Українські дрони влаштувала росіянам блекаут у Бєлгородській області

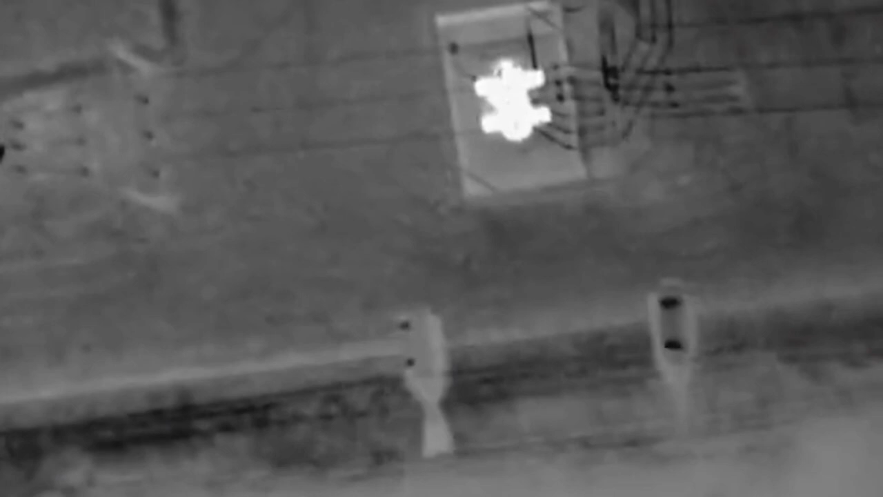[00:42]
як безпілотний літальний апарат відпрацювали по цілі Усім дякую за перегляд, коментуйте новини, ставте лайки,